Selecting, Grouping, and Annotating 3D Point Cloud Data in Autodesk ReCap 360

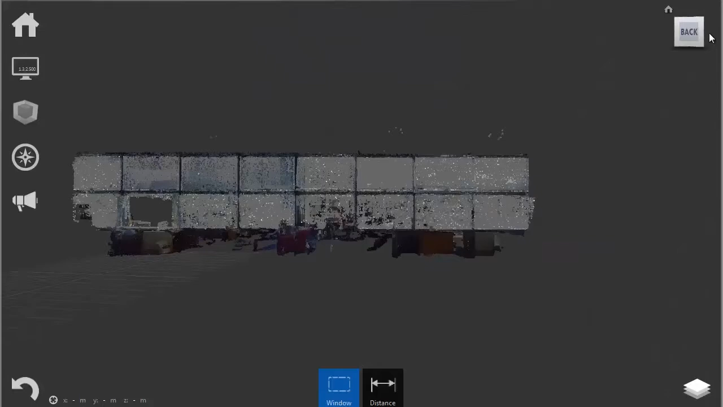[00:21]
while you're at it we should mention that there's an option to go and change the view type from perspective to orthogonal by going to display
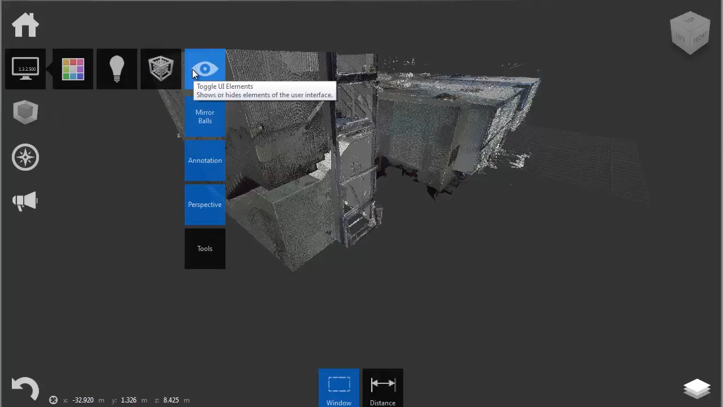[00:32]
settings and choosing this option it can sound counterintuitive to check perspective button to get an ortho 3d view but that's how the icon is named
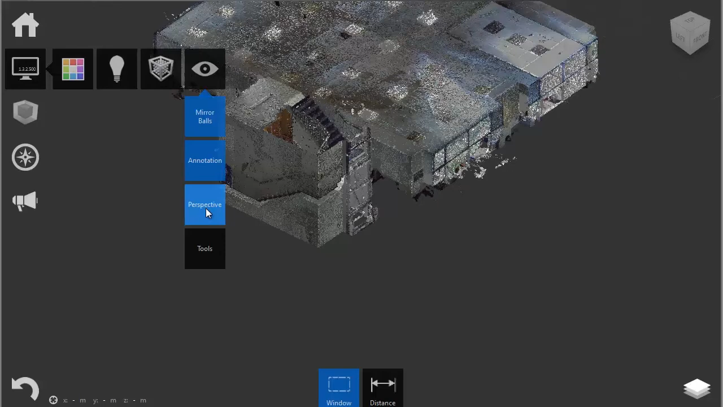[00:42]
truth be told 3d point cloud files can be extremely large and to manipulate your 3d point cloud data you should know how to chunk up the data first select part of your point cloud delete some data or delete redundant points for all this to be carried out effectively you first need to know how to select the data isolate some points and freeze some views that were critical for
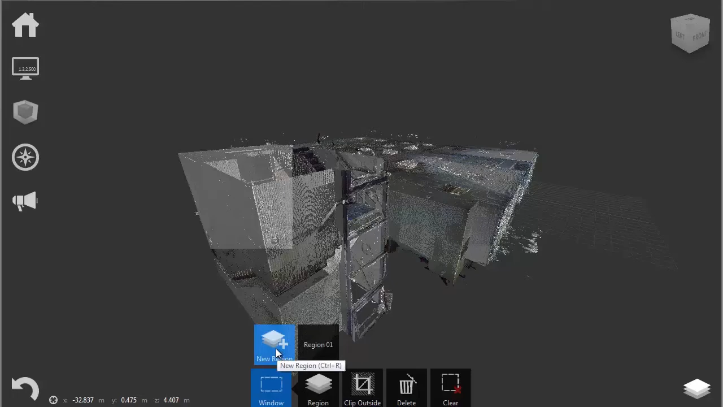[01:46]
gives us an option of making a new region that will become a separate group of points I will make one right now
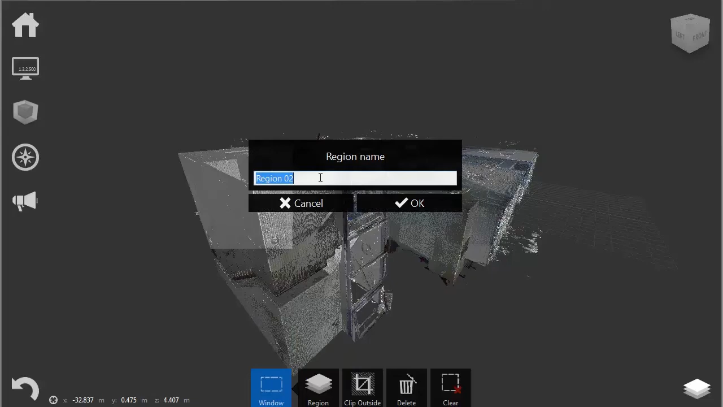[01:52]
the clip outside option gives us the option of clipping data inside or outside our selection
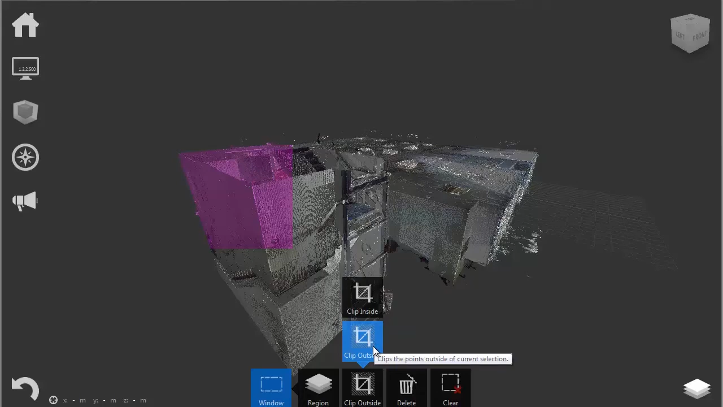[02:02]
obviously the delete option gives us an option of deleting points from the point cloud and clear just clear the selection the fence and plane options are just different ways of selecting your point cloud the annotation tool is just an easy tool for small and quick annotations annotations or quick measurements
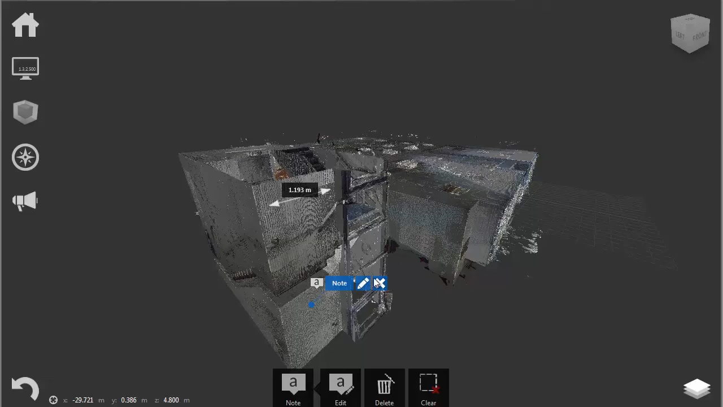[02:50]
annotations can be easily deleted by clicking on the annotation and clicking on the X button or edited by clicking on the pencil button we can also use the under tool for any typical under operation and redo
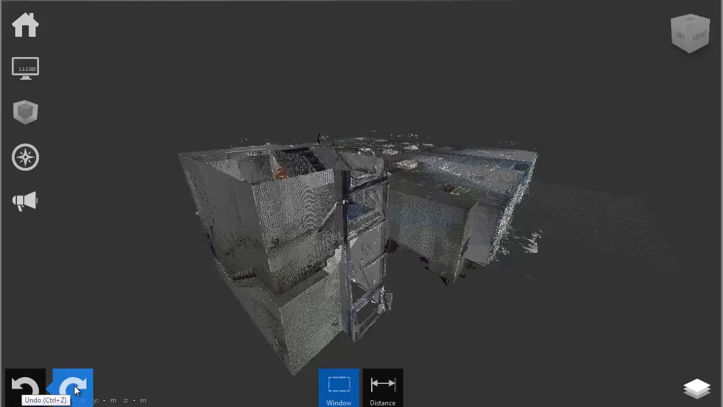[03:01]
for the redo operation as you can already see from the provided point cloud sample point clouds can be extremely complicated to navigate through and this is where the recap project navigator helps and here it is in the lower right corner it consists of view states scan regions and scan locations view states help
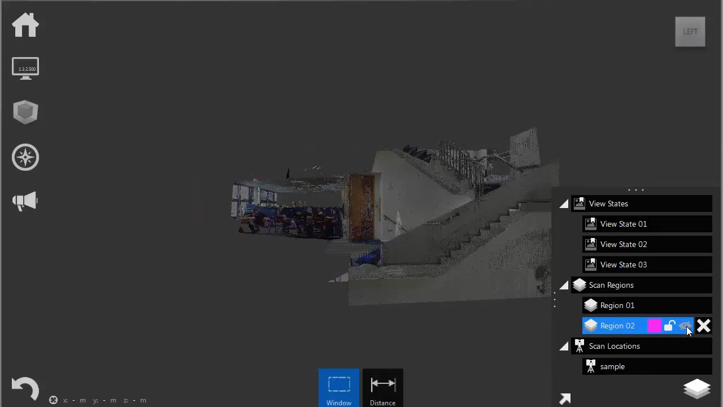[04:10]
and it can help us to lock some of these cans so we don't delete them or edit them by mistake and scan locations show us the actual